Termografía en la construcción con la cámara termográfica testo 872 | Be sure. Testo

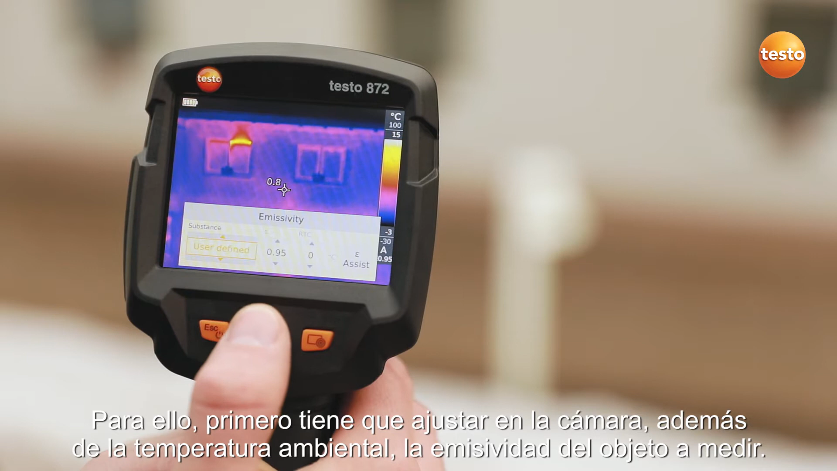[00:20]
Thanks to the stored table, this is very easy to do. You can set the scale of the thermal image automatically, manually or with the Testo Scale Assist function.
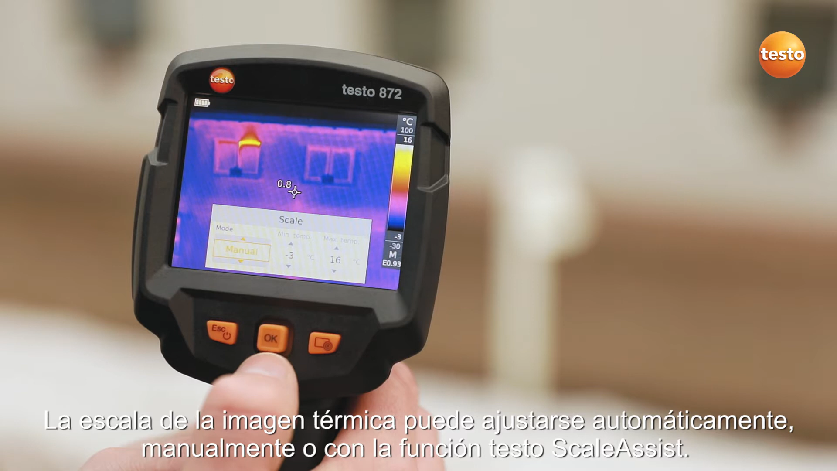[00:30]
On screen: scale top 16°C, scale bottom -3°C
The Testo Scale Assist makes it easier for you to inspect facades and walls,
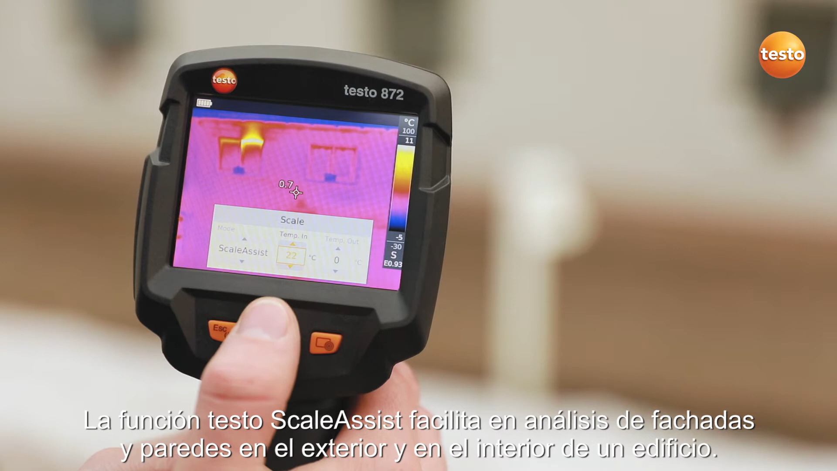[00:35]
indoor and out.
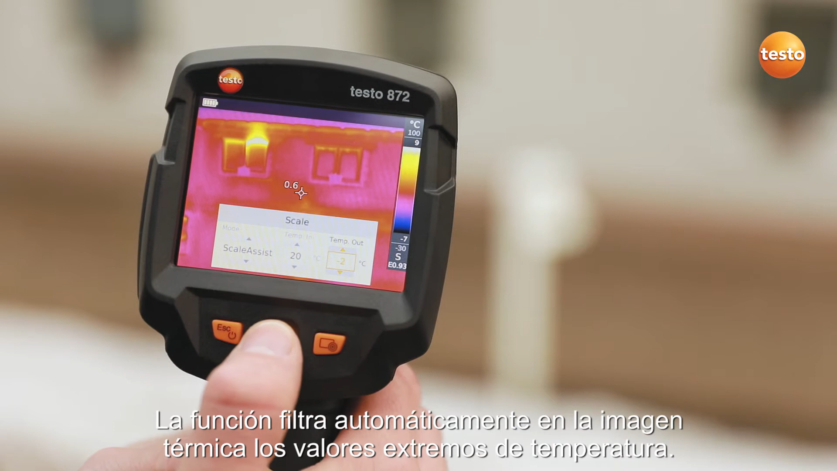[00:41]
The function automatically filters undesired temperature extremes out of the thermal image.
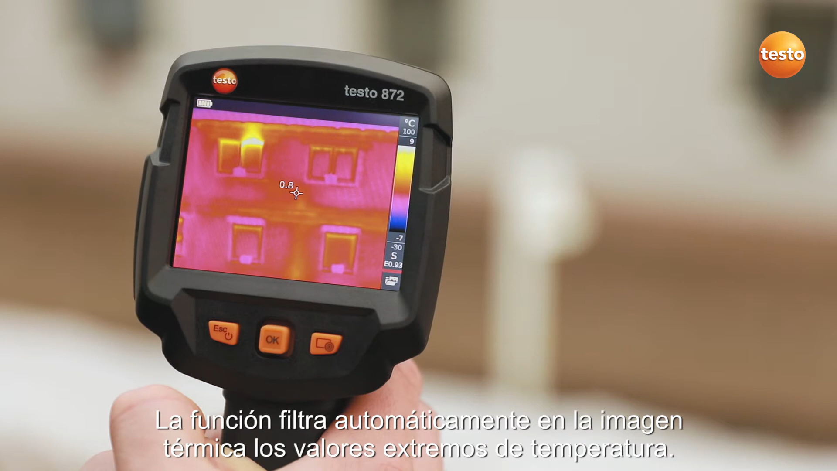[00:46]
That means you see only the building faults and cold bridges which are actually there.
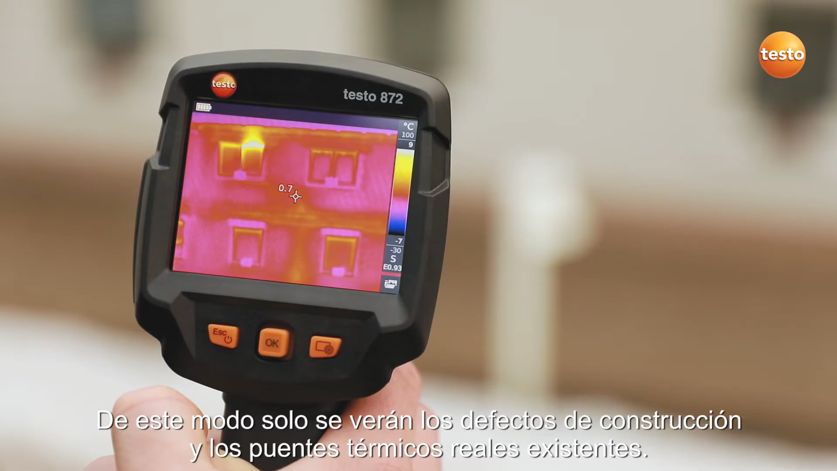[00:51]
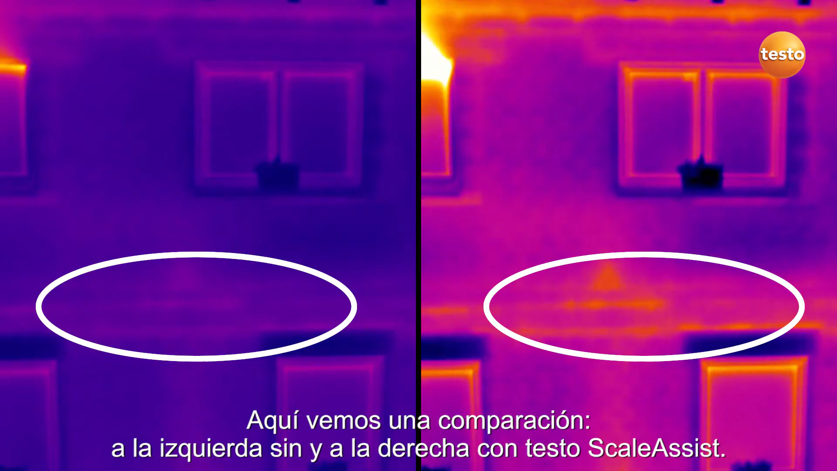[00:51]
Here's the comparison. On the left with out and on the right with Testo Scale Assist.
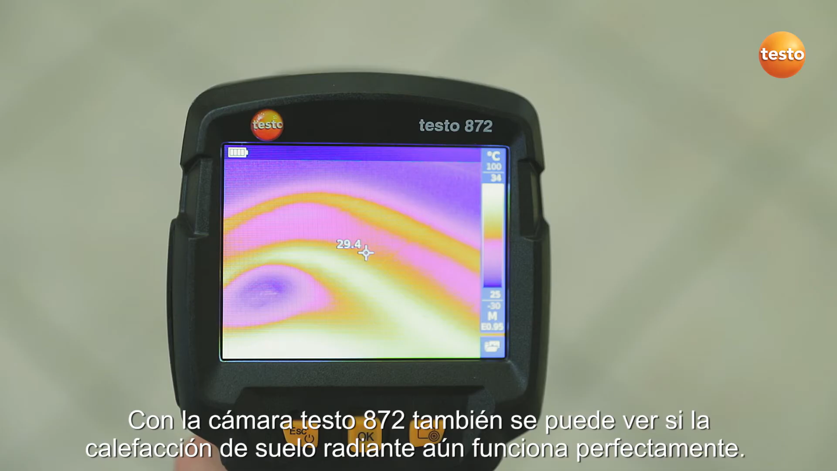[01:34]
The Testo 872 also allows you to see at a glance whether the underfloor heating is still working correctly.
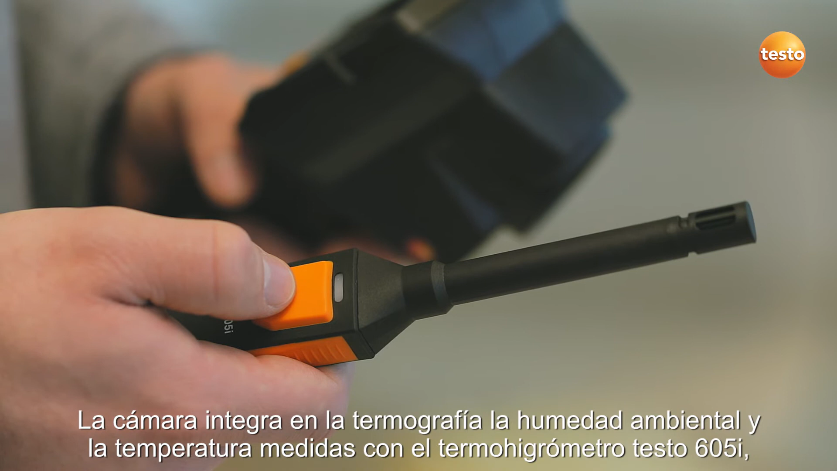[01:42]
In order to detect mold better, the imager integrates the air humidity and temperature values
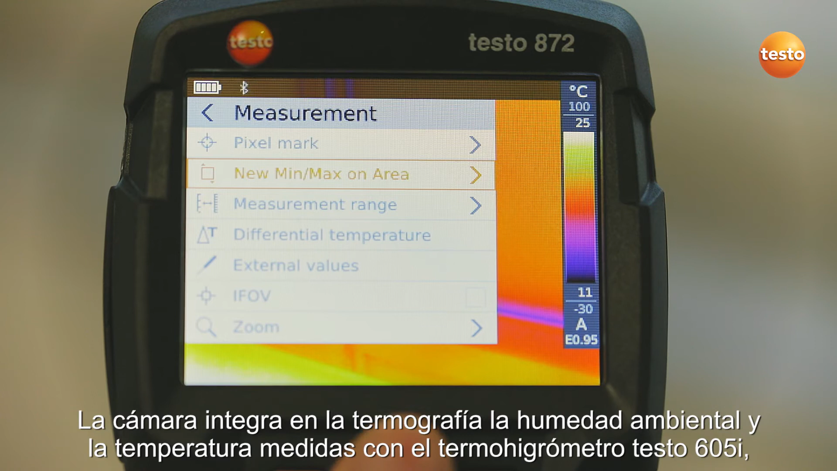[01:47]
measured with the thermohygrometer Testo 605i into the image.
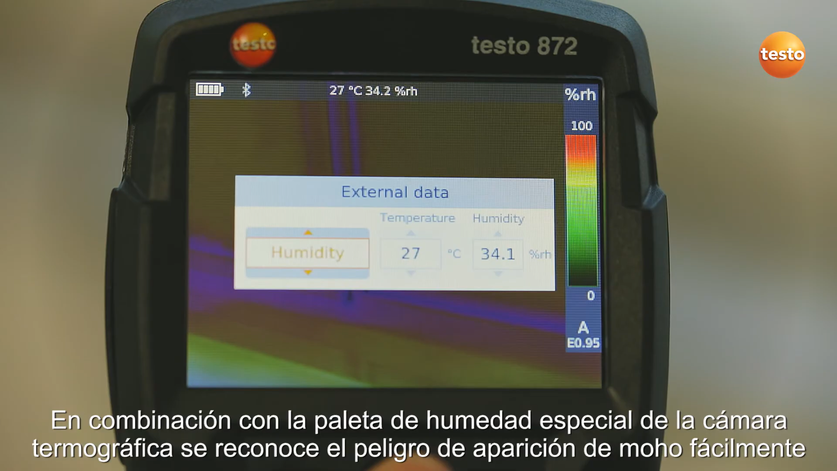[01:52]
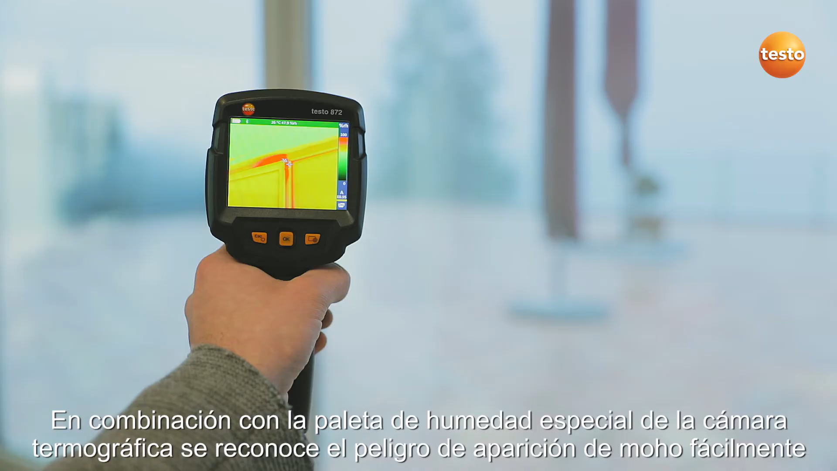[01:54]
In combination with the thermal imager's special humidity palette, this enables you to identify mold risk really easily based on the traffic light principle. Here, the traffic light is red.
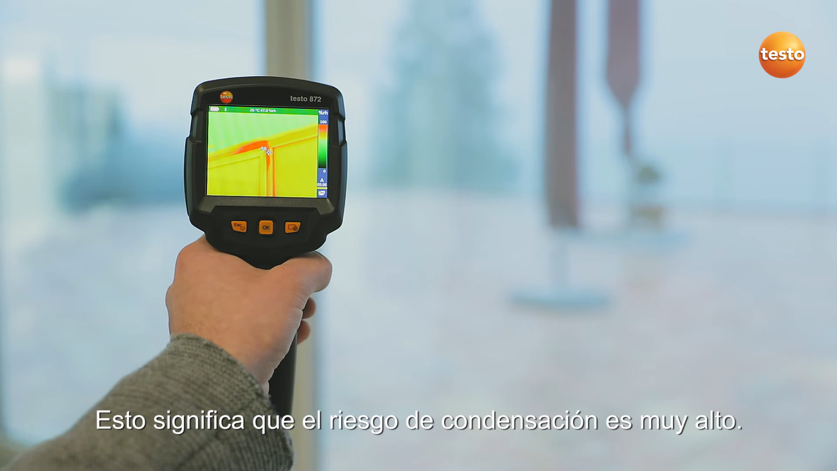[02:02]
That means acute mold danger for this measurement object. Incidentally, Testo 872 also transmits the measurement values live to the Testo Thermography app on your smartphone or tablet.